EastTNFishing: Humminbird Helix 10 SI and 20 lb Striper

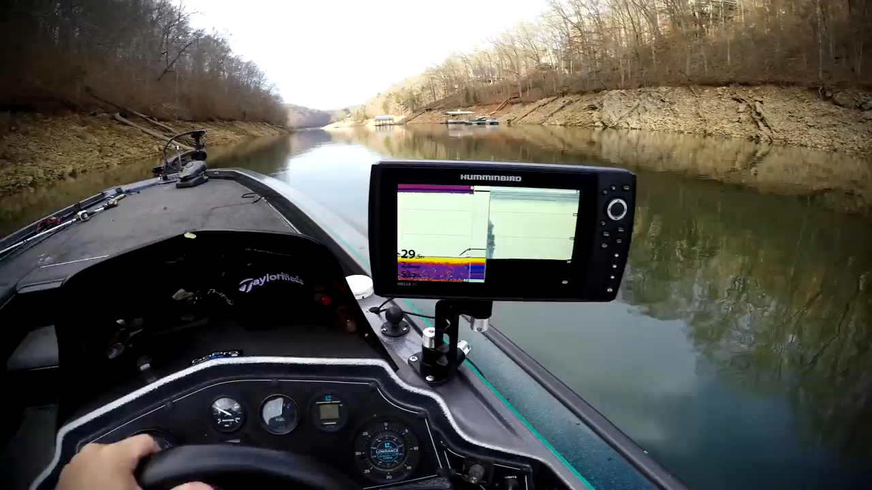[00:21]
all right guys Scott have to start with these TN fishing here we're testing out the new hummingbird Helix TN si we're in a big Creek on Norris and kind of coming down these banks using the down imaging and the sonar you got these big trees over here we're gonna see if anything's in them look how well this picks up this
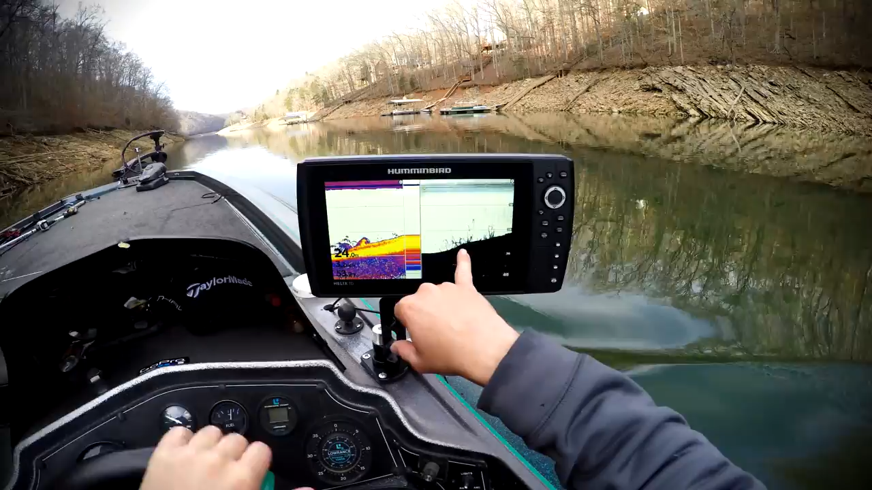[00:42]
standing timber out here we'll see if we got anything in this tree and if there is we'll turn around and make a cast on it coming across it now here we come look at that big old tree that's what you see right there
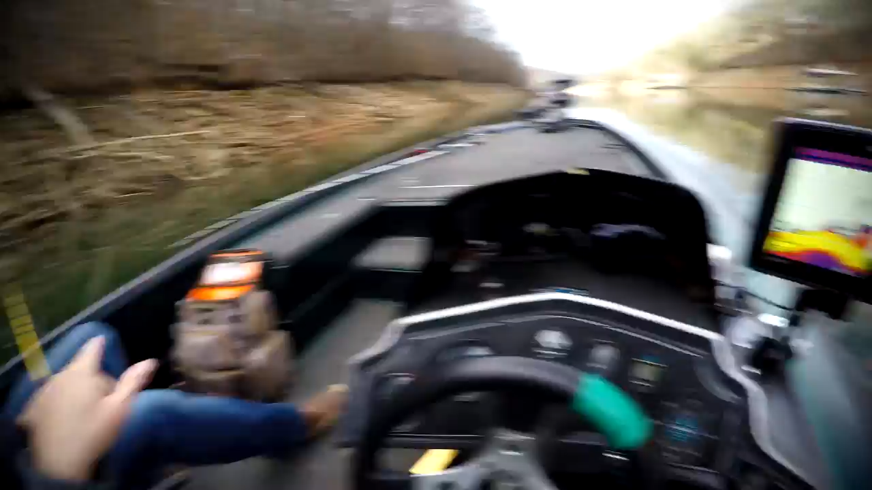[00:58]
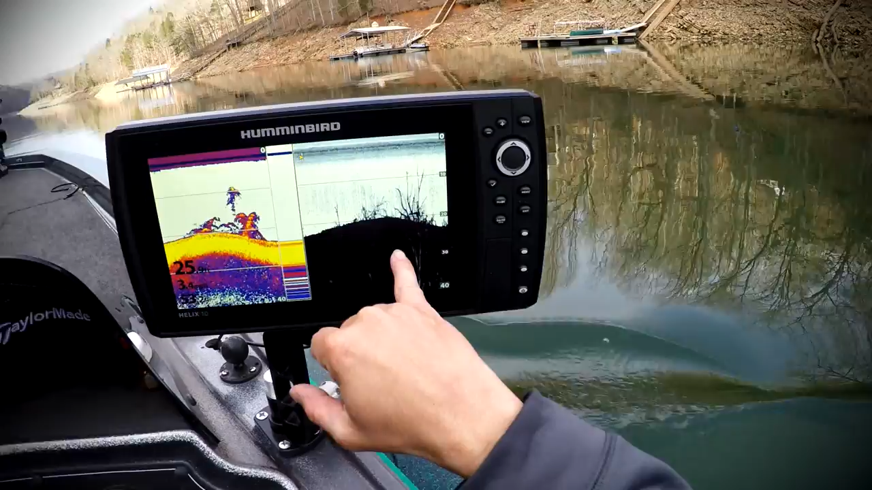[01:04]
I think that's just a cross log right there oh here we go you got you a suspended fish right up right there right off the end of that thing so we're
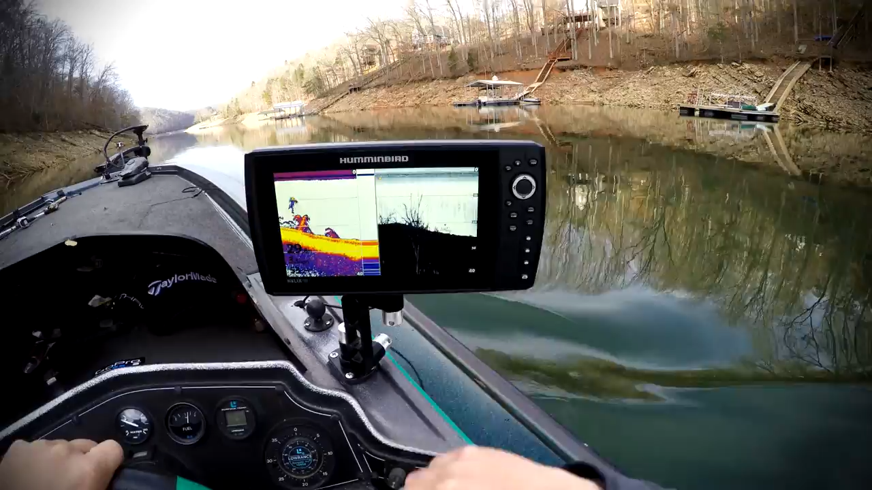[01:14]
gonna turn around and throw across that tree and see if we can't get him to come up on it I
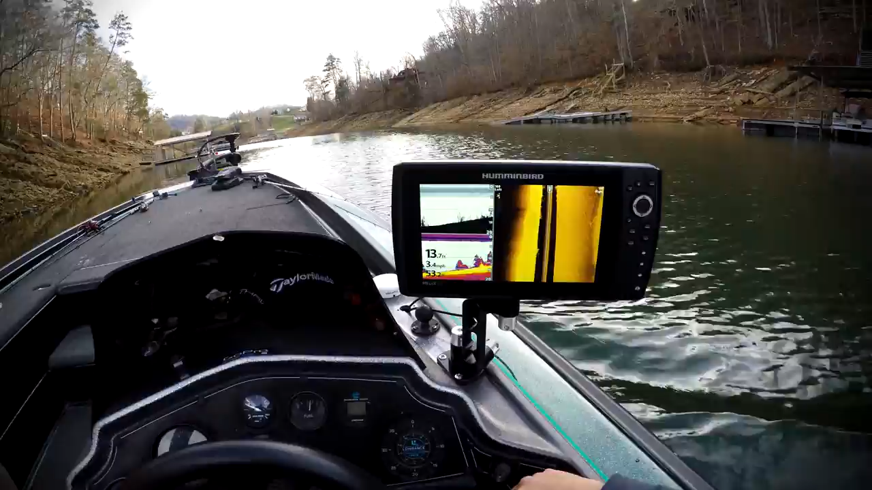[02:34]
stuff out here where we're at right now and this 13 foot coming up on this bank we'll probably come down in here's some more now look at this that's a big old tree with a lot of fish in it